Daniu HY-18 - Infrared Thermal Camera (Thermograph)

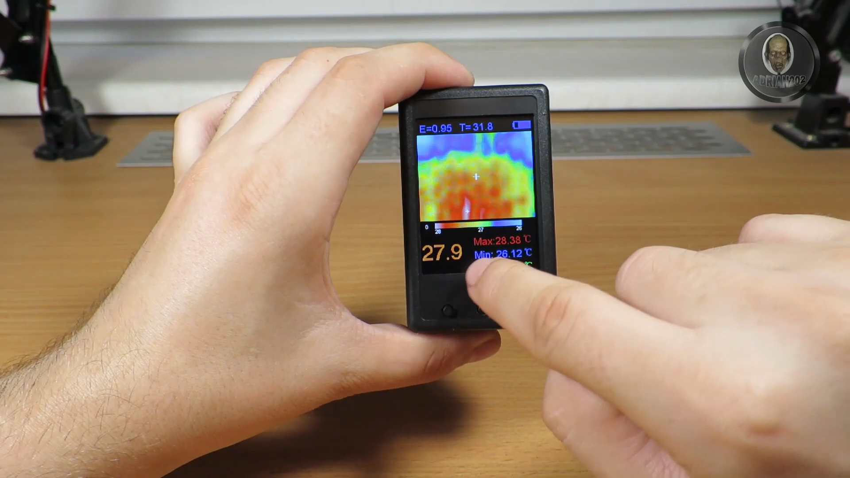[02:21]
On screen: max 28.38°C, min 26.12°C
with this spot it's actually now it's watching the minimum temperature that is seeing and a TA as far as I know it's a temperature that's a small white spot let
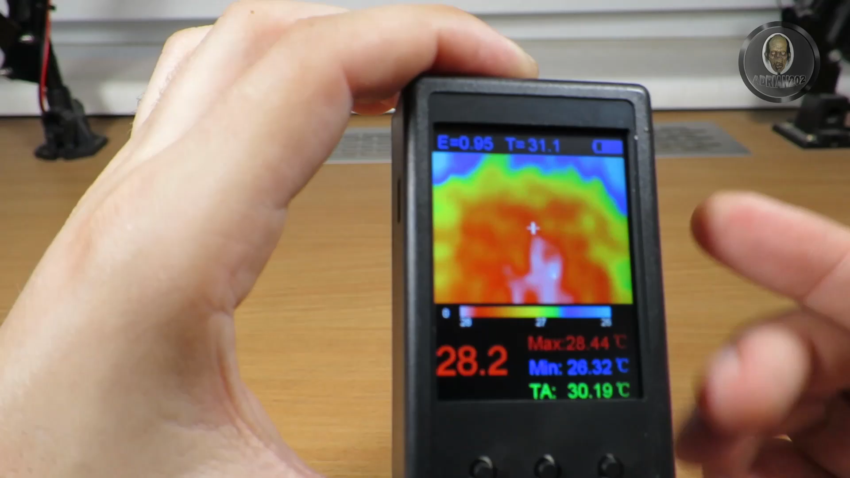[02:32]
On screen: max 28.44°C
me get it a little closer there is a small sorry because
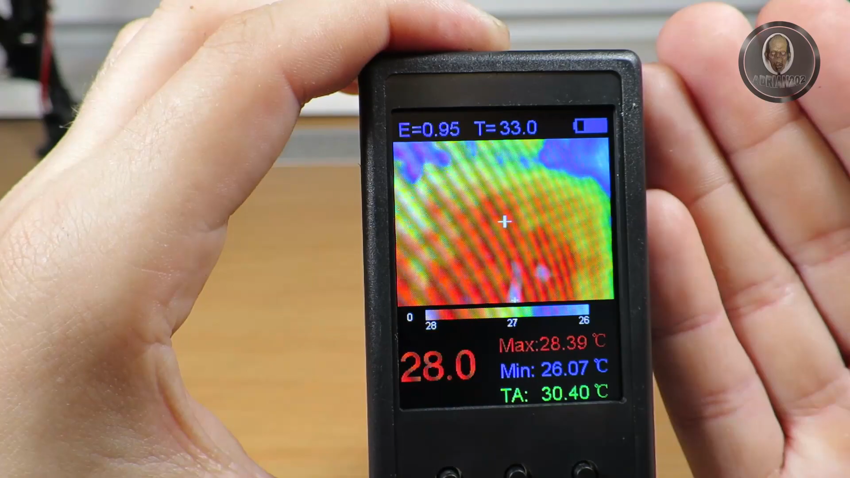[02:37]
On screen: max 28.39°C, min 26.07°C
of the resolution there is small white spot that it's moving around and that's measuring the temperature in many spots so it's a average temperature as as far as I understand
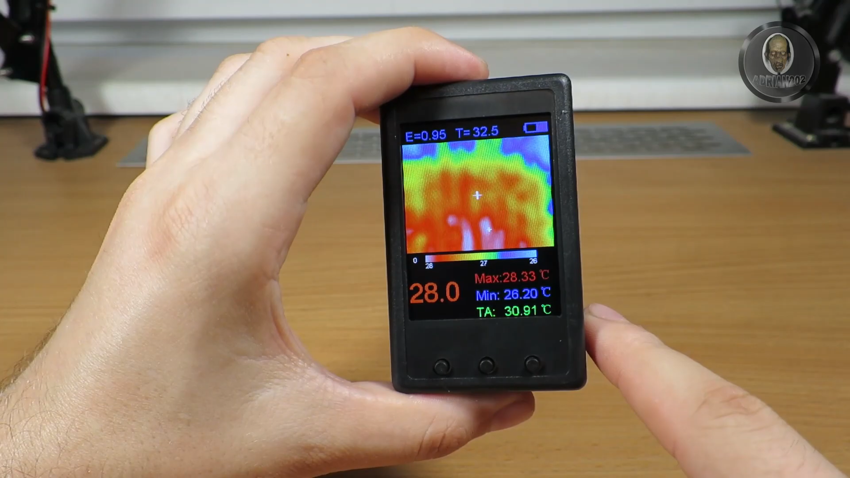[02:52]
On screen: max 28.33°C, min 26.20°C
now when I put my hand in here you can
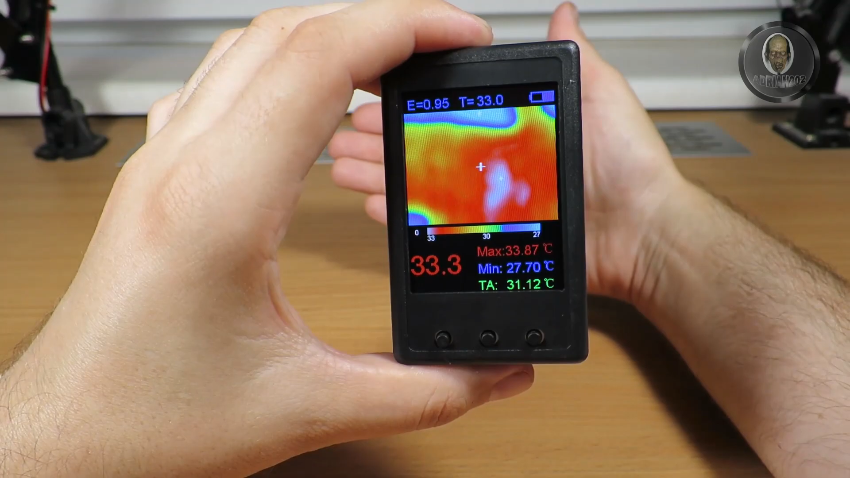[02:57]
On screen: max 33.87°C, min 27.70°C
see it's showing let me put it a little higher you can see it's showing the temperature so now it's a thirty one point five
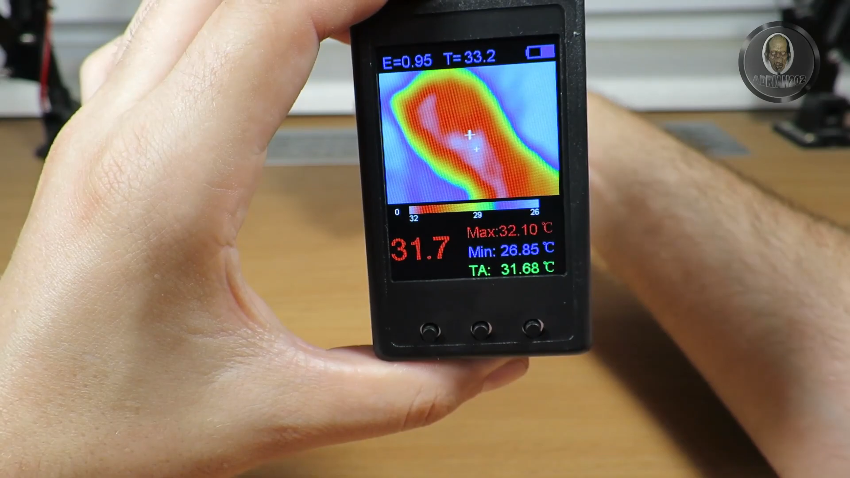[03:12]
On screen: max 32.10°C, min 26.85°C
Celsius degrees of course this is the the test that everyone showing so that's must-have so I also needed to do that of
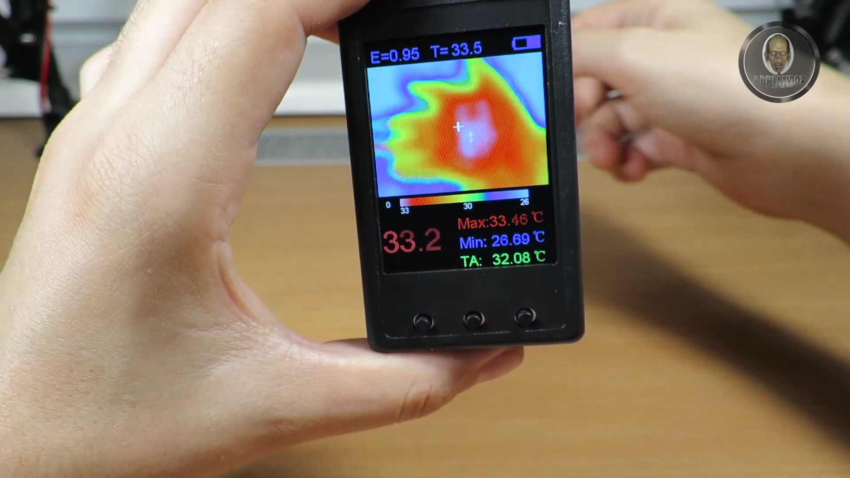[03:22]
On screen: max 33.46°C, min 26.69°C
course I can with these two buttons I can regulate the max the maximum and the minimum temperature that is showing as a cold
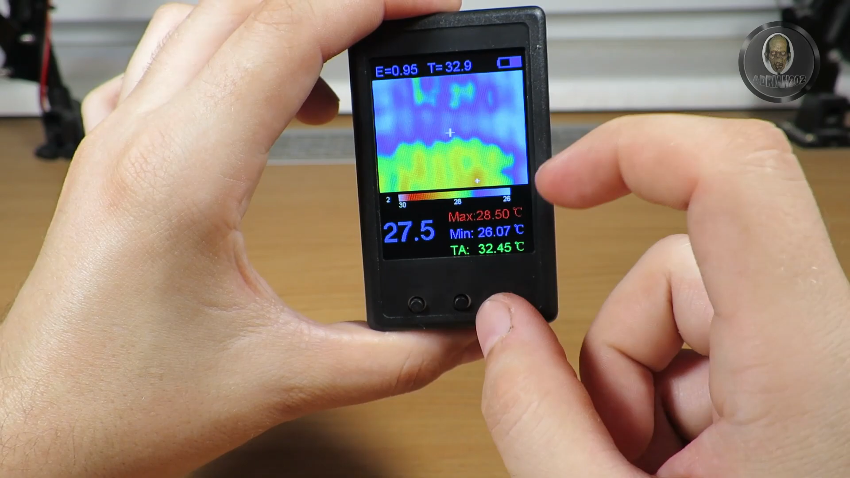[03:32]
On screen: max 28.50°C, min 26.07°C
and high so now as you can see of course
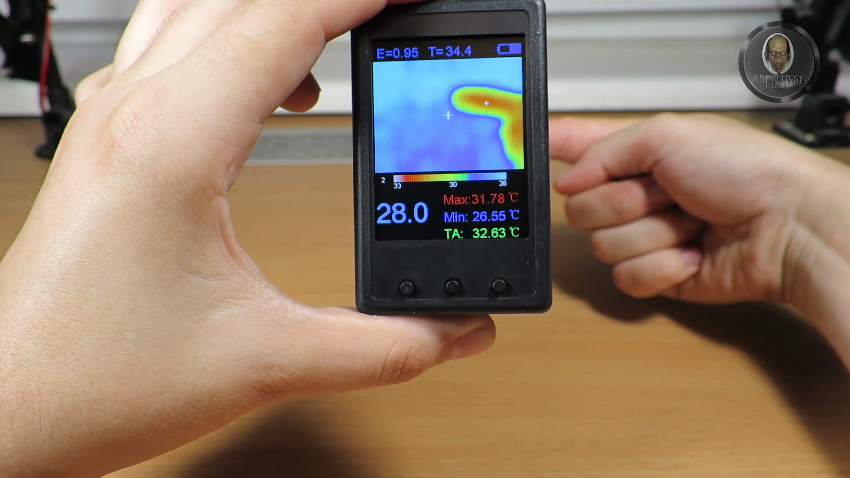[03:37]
On screen: max 31.78°C, min 26.55°C
that's that will not be a big difference when I put my finger next
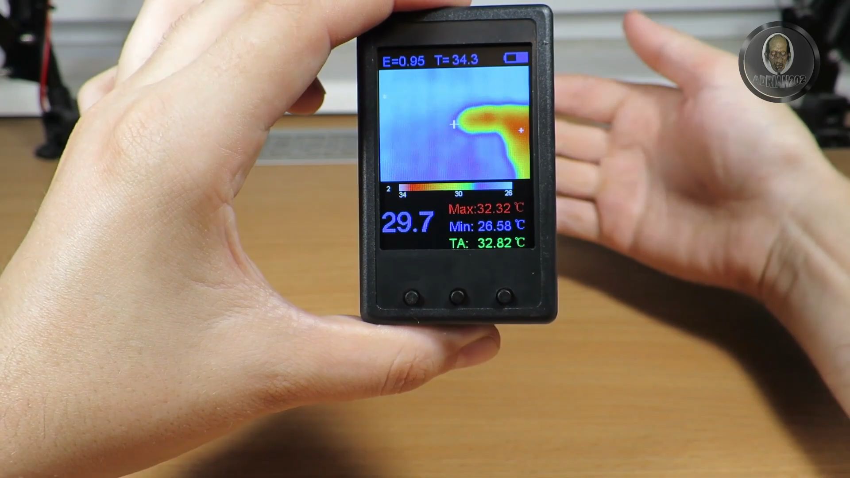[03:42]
On screen: max 32.32°C, min 26.58°C
to the camera but you can see the background is cold so
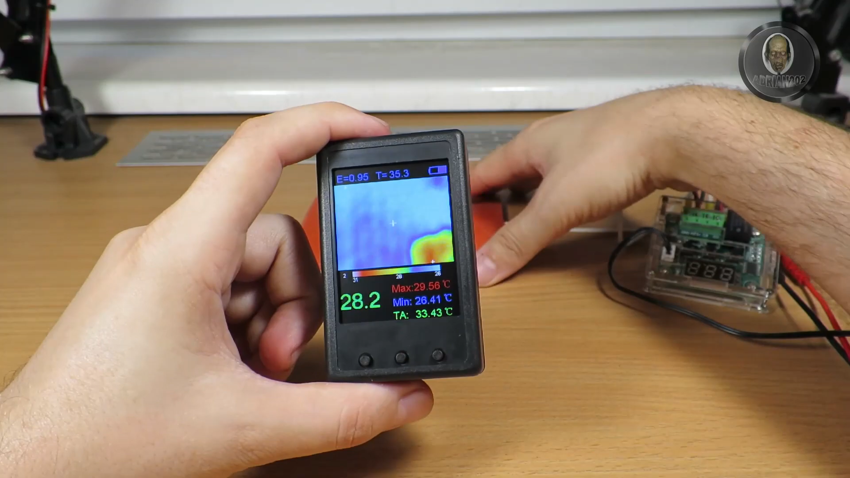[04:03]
On screen: max 29.56°C, min 26.41°C
let me dig out into my power supply so
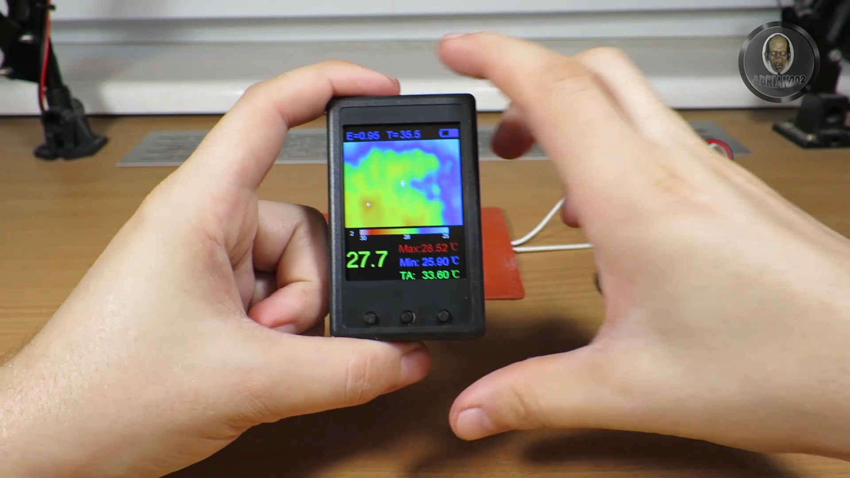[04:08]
On screen: max 28.52°C, min 25.90°C
now it's on it's still doesn't seeing it because it's
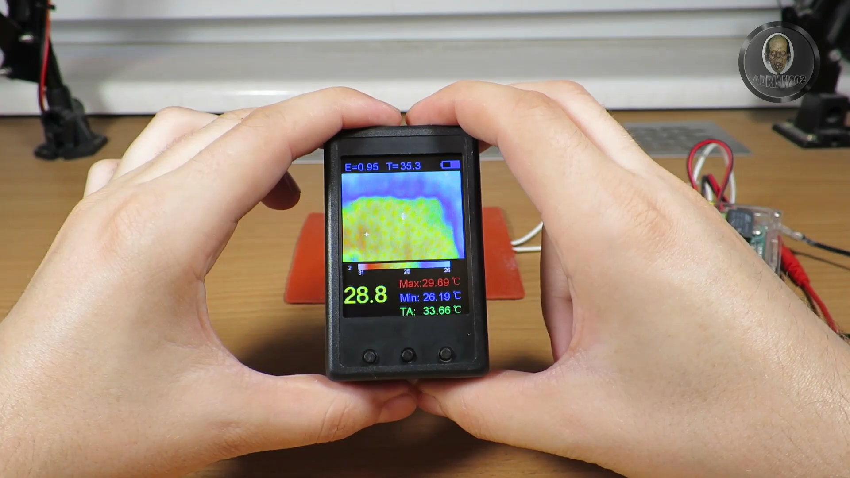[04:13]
On screen: max 29.69°C, min 26.19°C
heating now you can see and we can
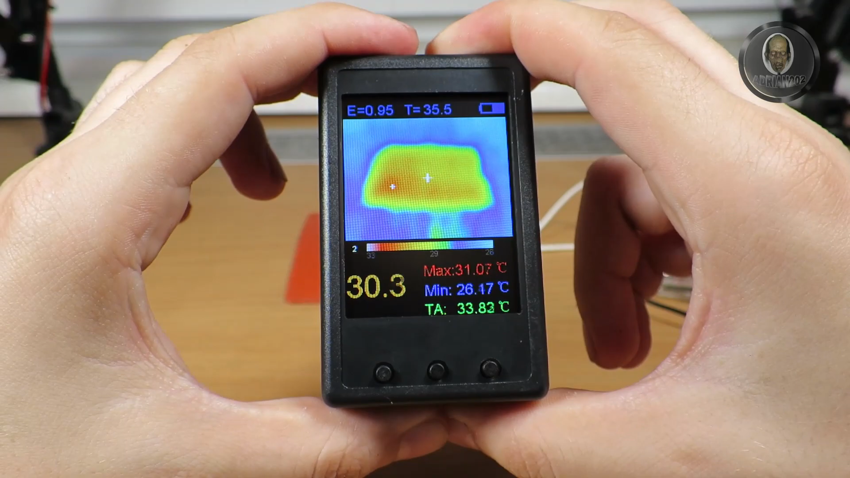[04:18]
On screen: max 31.07°C, min 26.17°C
see that on the left side is heated much more than on the right
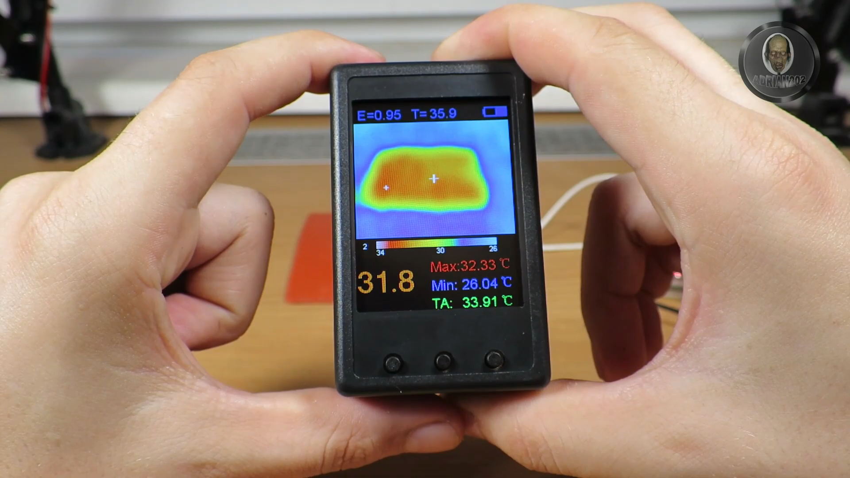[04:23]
On screen: max 32.33°C, min 26.04°C
side let me pick it up you can see where is the highest temperature in this moment and
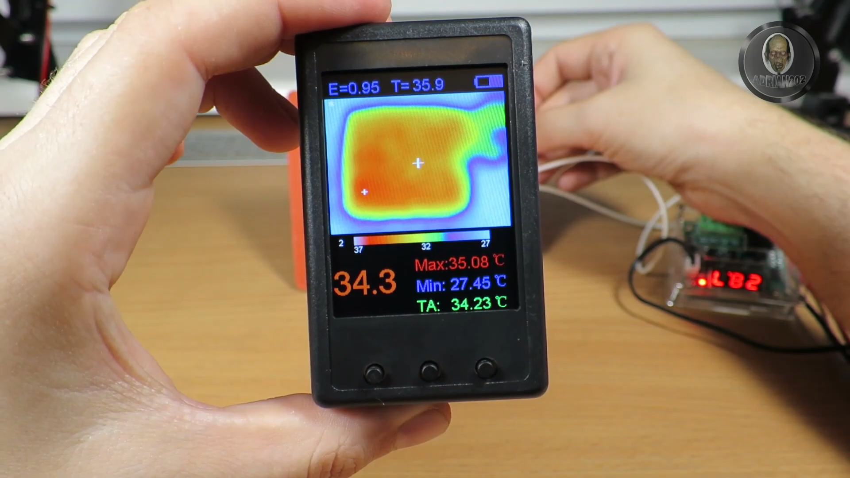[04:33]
On screen: max 35.08°C, min 27.45°C
this doesn't heat too much but I will try to heat it a little bit
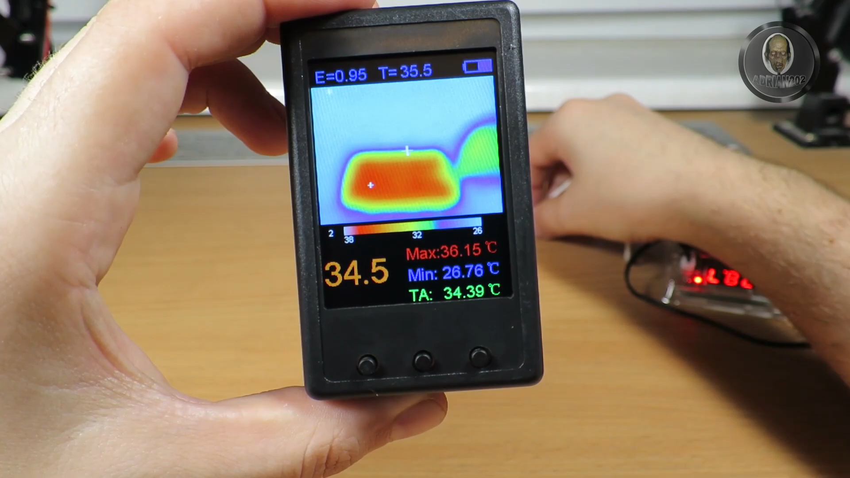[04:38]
On screen: max 36.15°C, min 26.76°C
more you can see that my hand is colder than this one according
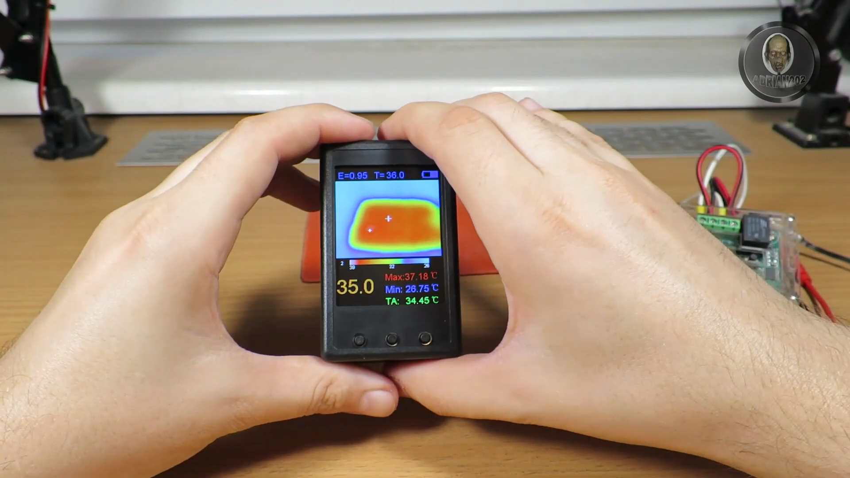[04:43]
On screen: max 37.18°C, min 26.75°C
to the temperature is 58 if